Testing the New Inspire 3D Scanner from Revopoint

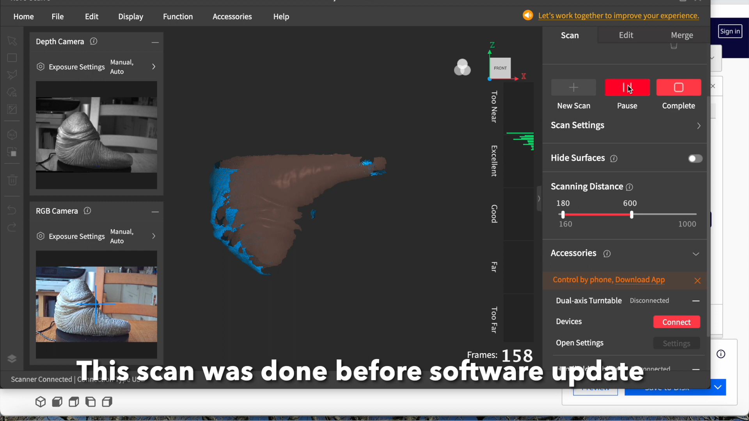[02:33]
It shows you how near or how far away you are. Giving you the ideal distance.
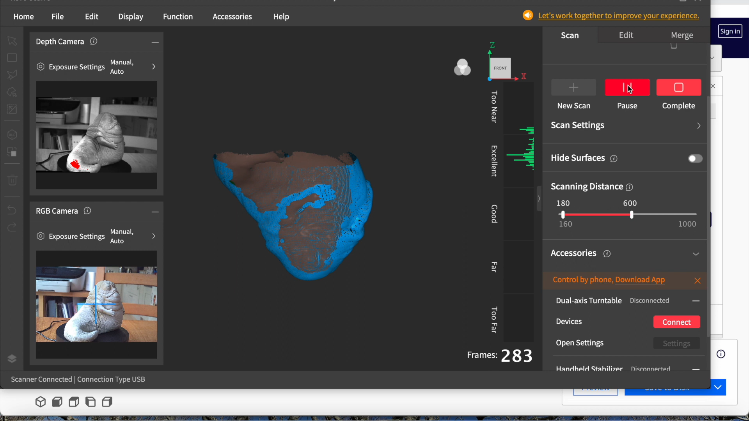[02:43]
And the turntable gradually revolves around. I did it at various angles and heights.
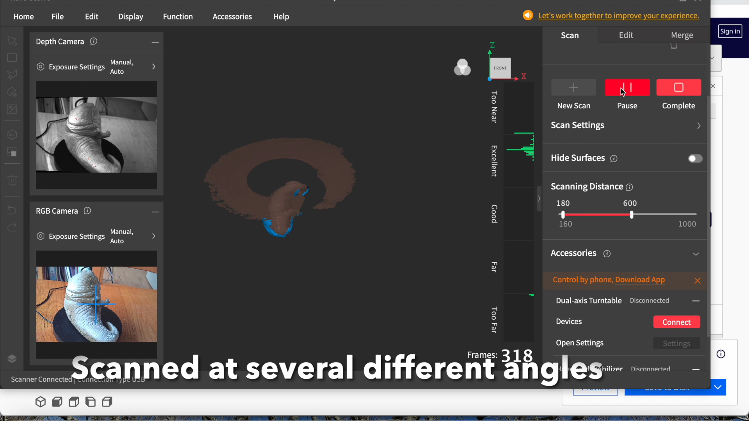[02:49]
Picked up the table here a bit.
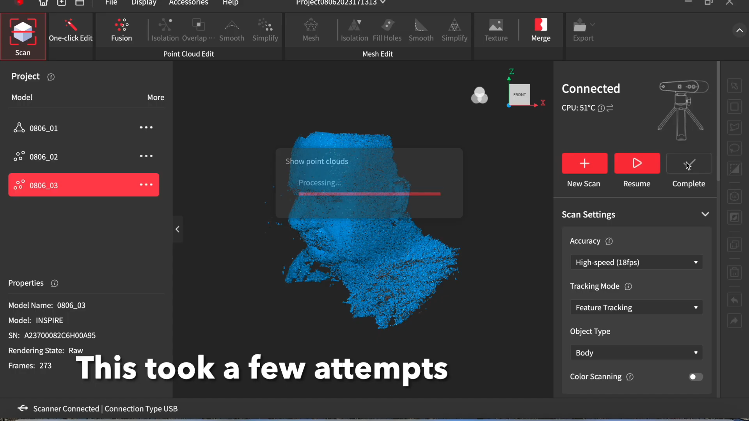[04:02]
I went back and redid it as well eventually.
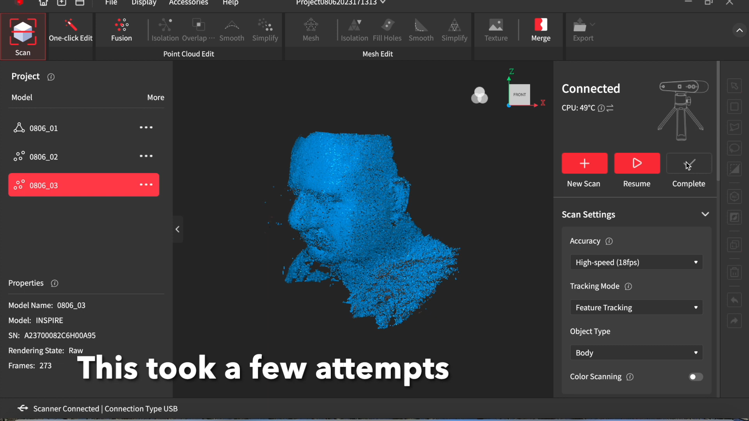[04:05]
Because I'd updated the software. And it made it all a lot lot easier.
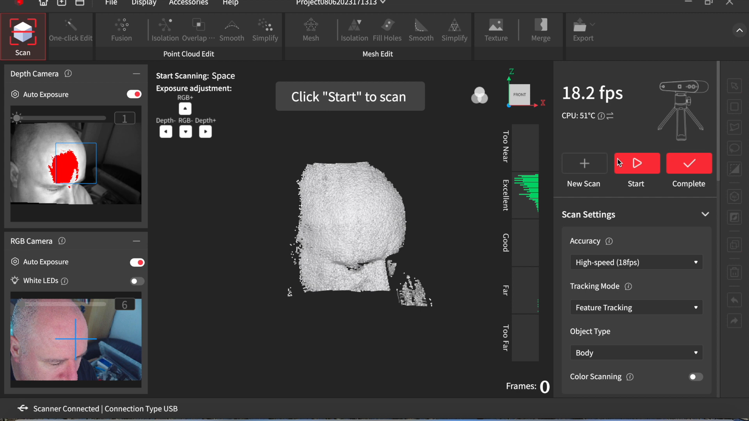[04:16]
I eventually got the hang of it.
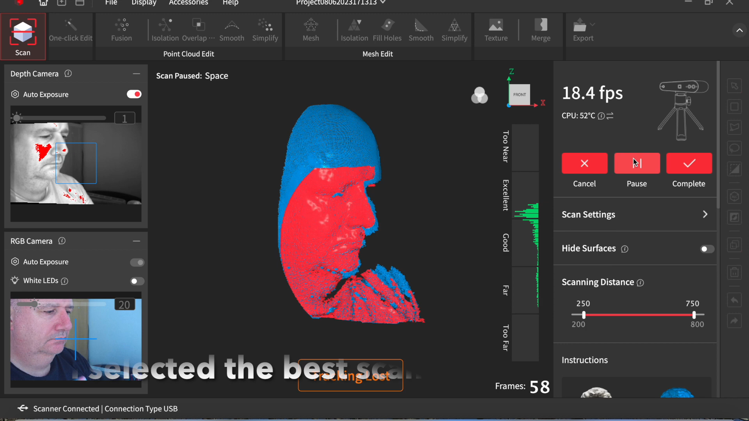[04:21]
You can see if you lose tracking. It goes red.
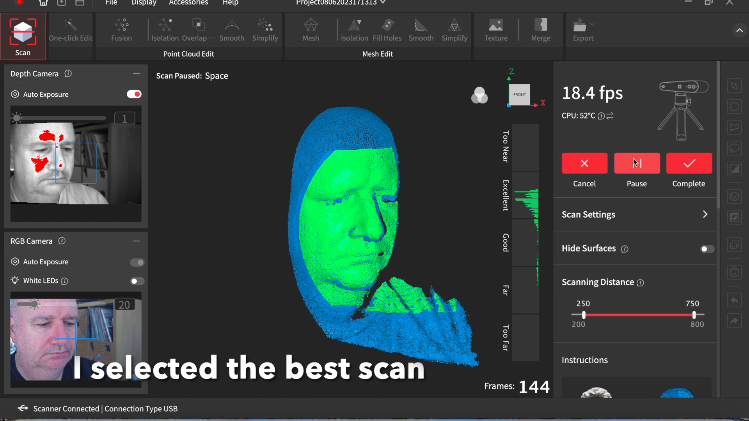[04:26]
And you have to go back to a piece of your face that it recognises.
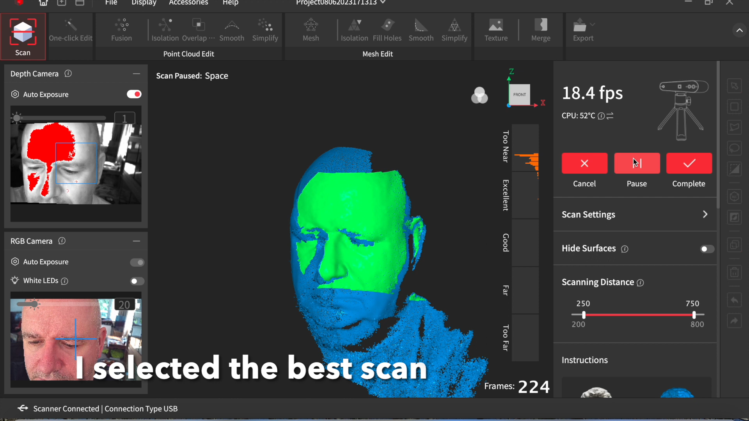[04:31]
And then start again moving away from that area. So it picks up the tracking and starts scanning again.
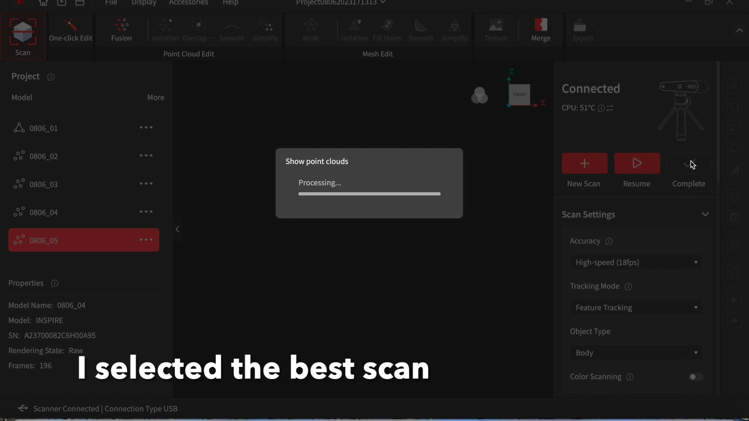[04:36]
I selected the best scan of all of them.
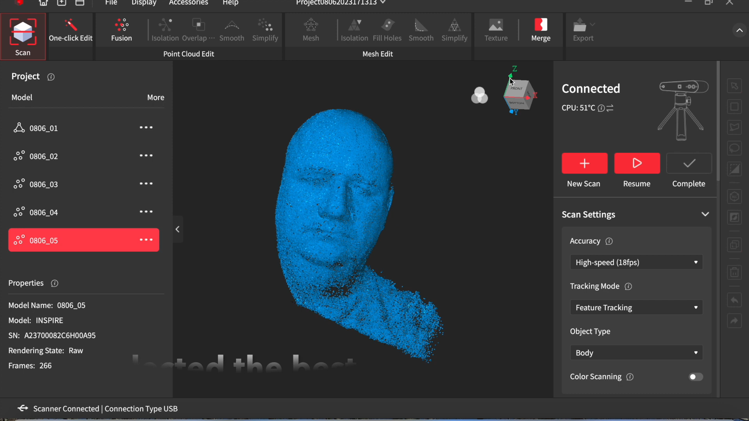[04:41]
You can combine scans as well. You can merge them.
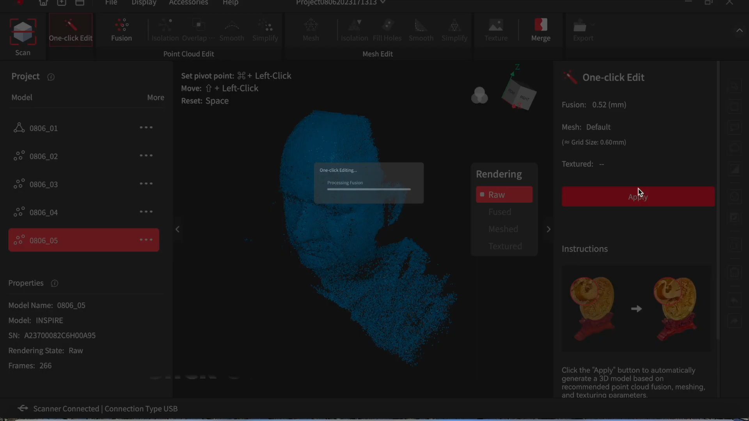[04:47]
But I only needed the face for the project I was doing.
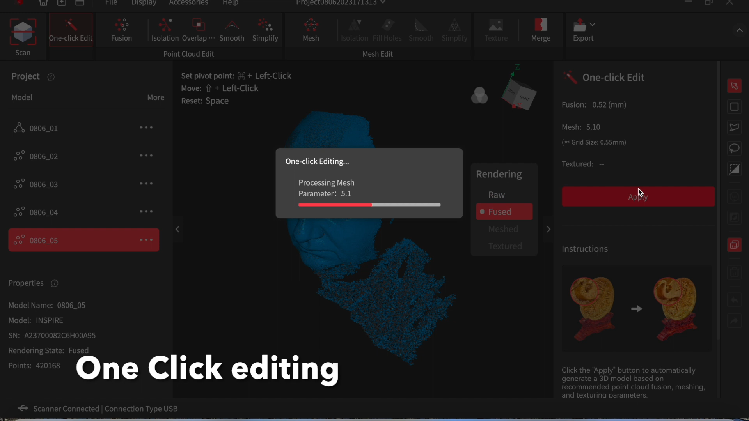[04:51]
And there's a one click editing function on the Revo scan software. Which is absolutely brilliant.
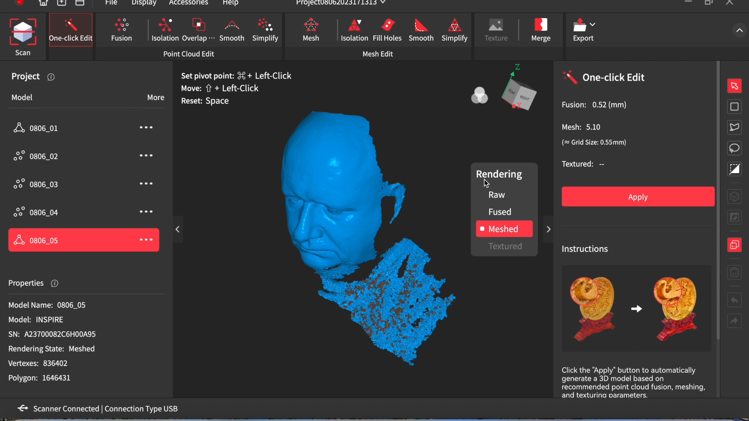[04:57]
You can see it really produced a very good scan.
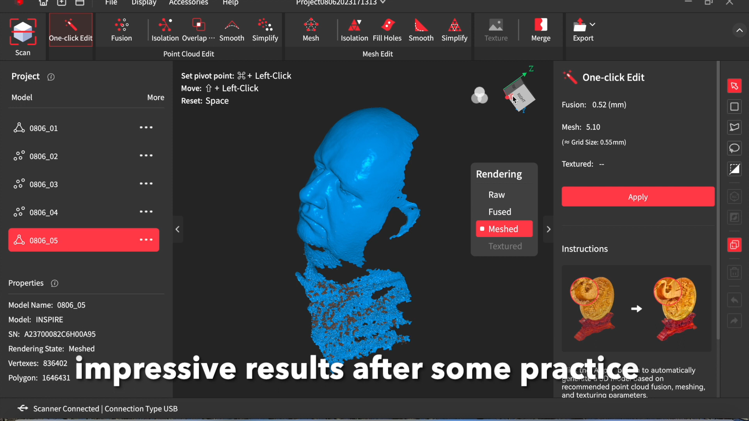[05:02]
I was really impressed with that.
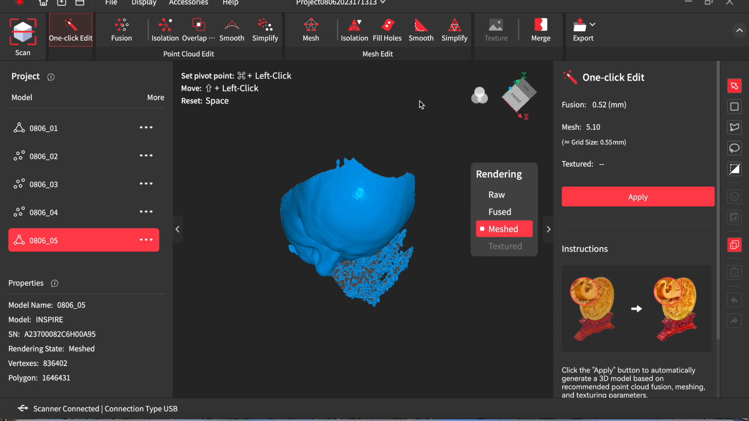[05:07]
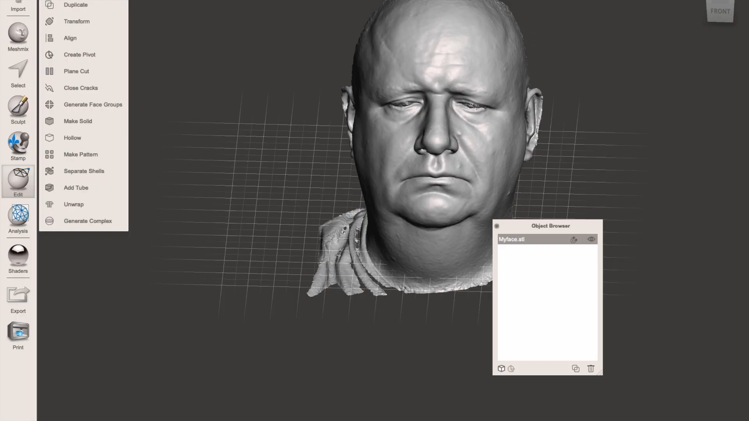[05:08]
For some of the scans I used manual editing. But here it is in mesh mixer.
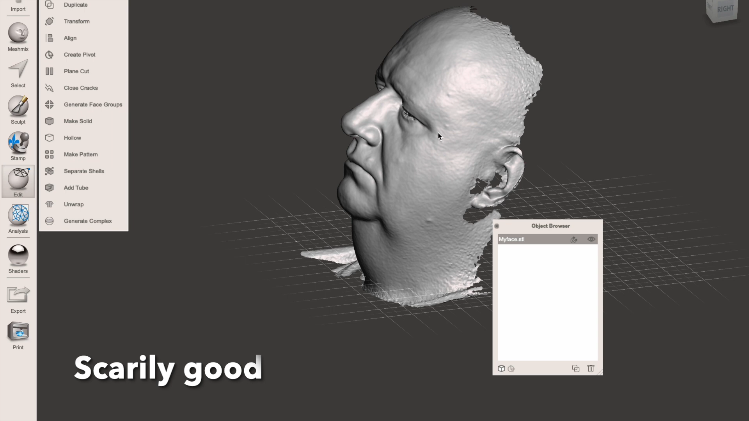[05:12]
Really pleased with that scan. Very very good quality.